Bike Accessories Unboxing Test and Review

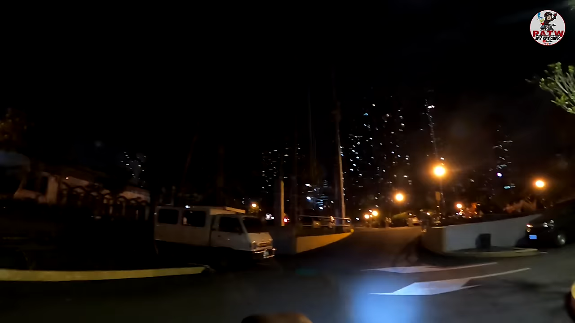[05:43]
Weday Deals sana sa susunod para matest natin. Yun talaga yung kailangan namin sa long ride pagkagabi. Then, test natin.
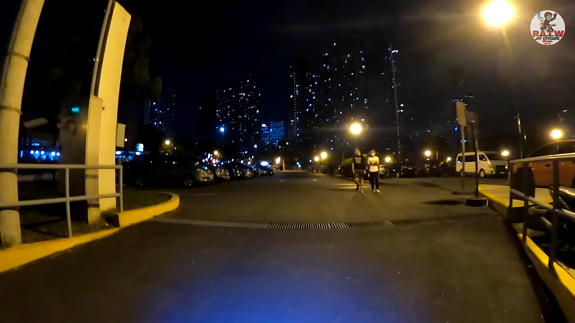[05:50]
Itong isang blink likod harap, then meron pa rin akong headlight.
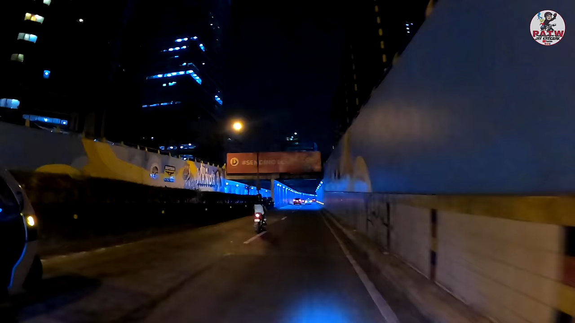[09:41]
Ang maganda dito ngayon sa Bonnet Tunnel, may pintura na. Ayan o. Diba?
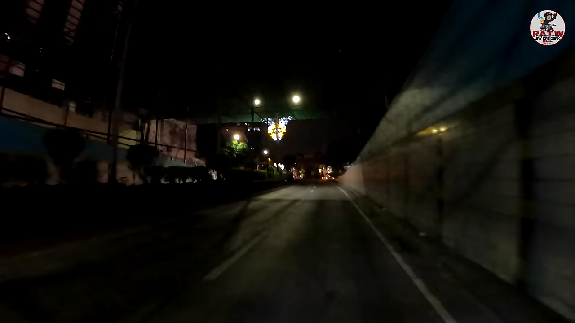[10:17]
Ayan, nakalabas na tayo ng tunnel. Papunta na tayo sa Crispy Liempo.
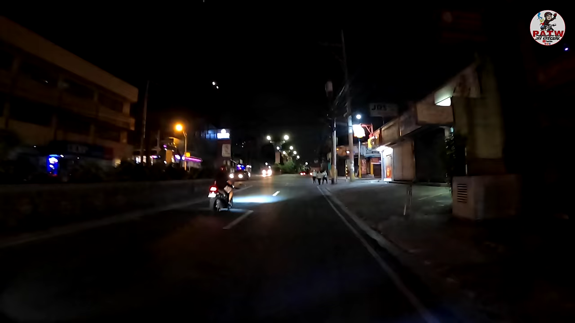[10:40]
Pababa na tayo ng barangka. Then kakaliwa tayo. Sakto.
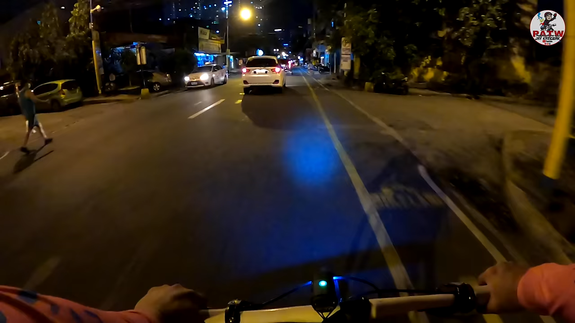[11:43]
Kaya hindi na ako nakakadaan dito. Dati dito, tatawid na ako. Kesa dumaan pa ako ng EDSA. Ito, diretso ko lang pakabila. Tawid ng tulay. Diretso na yung kalayaan. Then, akit ako papuntang BGC. Ayun, nasanay na sa daan. Bagong ilog, pinakamabilis. Yung maganda rin kasi pagka nasa C5 ka, halos wala ng stoplight. Minsan, babagal ka na lang sa dami ng stoplight sa daan. Lumampas nga ako. Grabe.
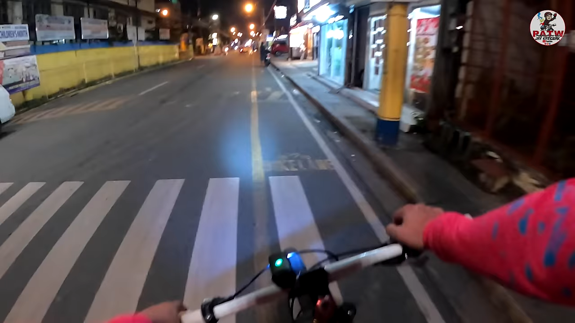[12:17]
Naaliw. Tarado yata, kaya lumampas ako eh.
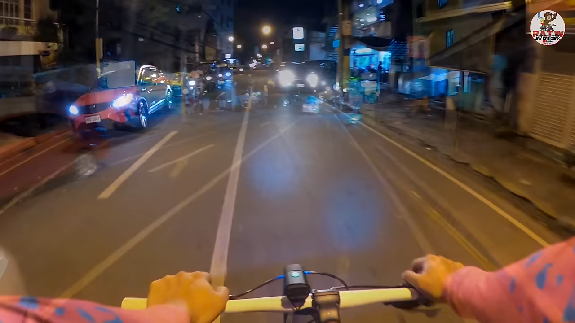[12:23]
Ayun, bukas. Check natin yung ilaw natin.
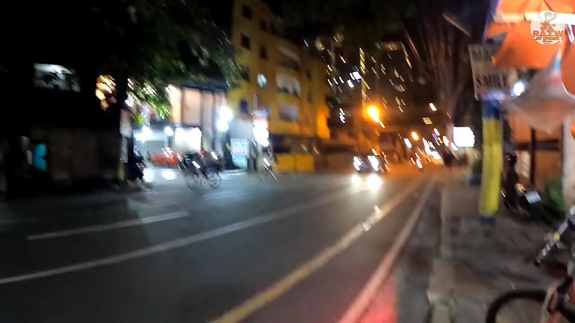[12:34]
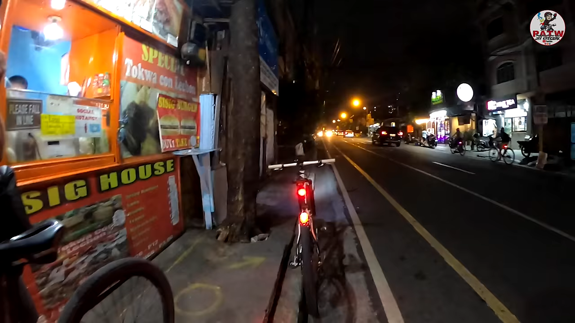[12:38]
Okay lang yan, sa baba nakatutok. Oo nga. Gagalit sila pag sa harap na... Ah, di ba?
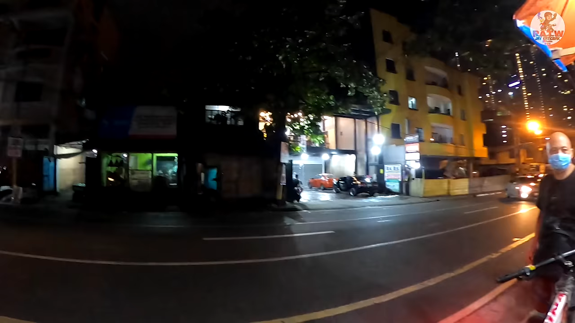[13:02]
Dapat talaga yung headlight, yung iba nagbiblink. Dati ganun ako eh.
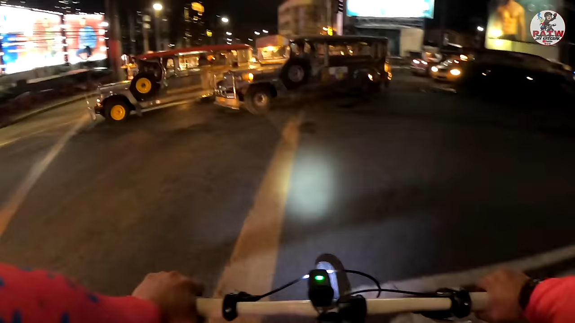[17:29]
Naglalaki ang mga billboard. Yun oh.
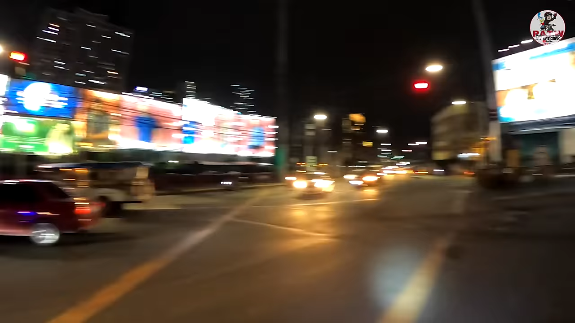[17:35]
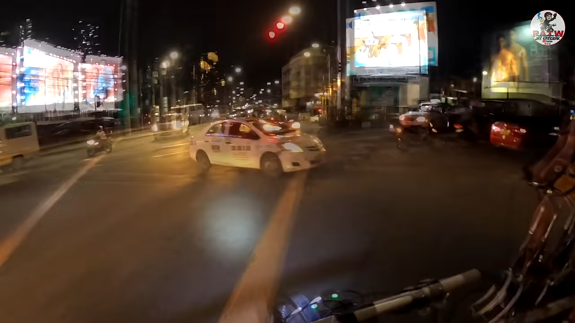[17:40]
Maraming mga bike to work sa likod.
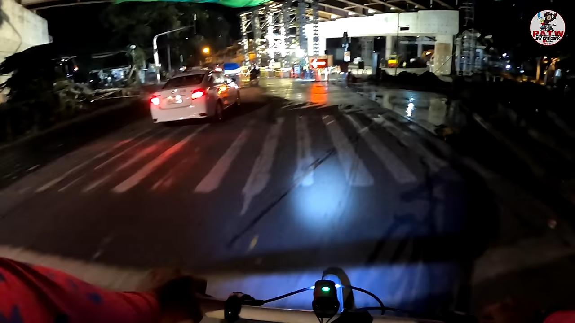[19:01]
Meron pa. Ayun, oh, trail. Alright.
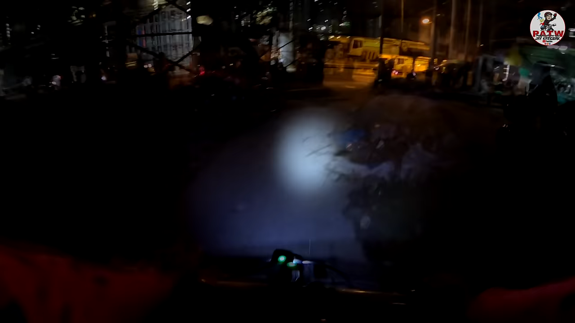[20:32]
U-turn slot. Pasok na tayo ng Big JC. Umaambo na.
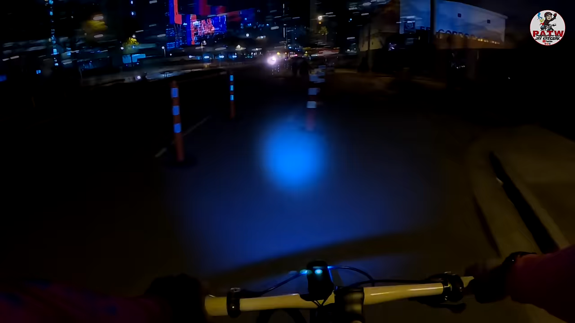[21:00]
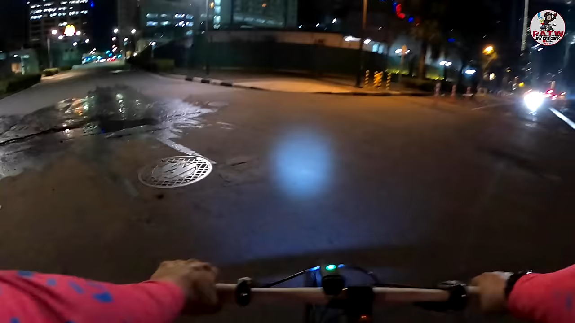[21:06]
Dito na tayo pupunta ang market. Ito yung dating busy niya lugar, ngayon tahimik.
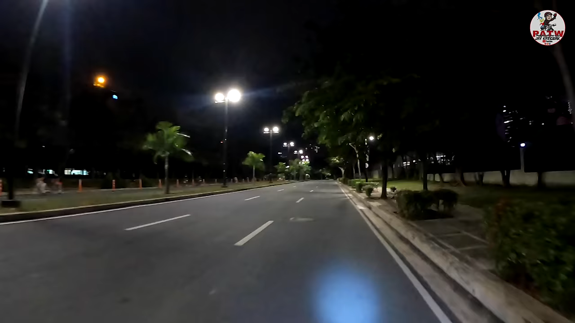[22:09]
Diretso lang tayo dito sa bandang unahan. Yun, bilis ni Kuya, oh. Market, market na. Pag nakago yung stoplight, pwede tayong dumiretso papuntang Aura. Lusong tayo papuntang C5. Pero pag stop, mas pabor tayo rito, kakaliwa na papuntang C5.
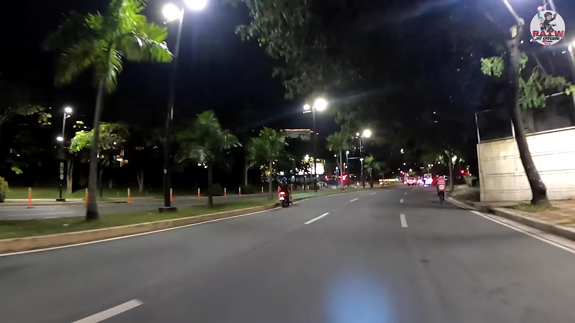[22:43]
Mas mabilis na daan, walang stoplight. Tuloy-tuloy.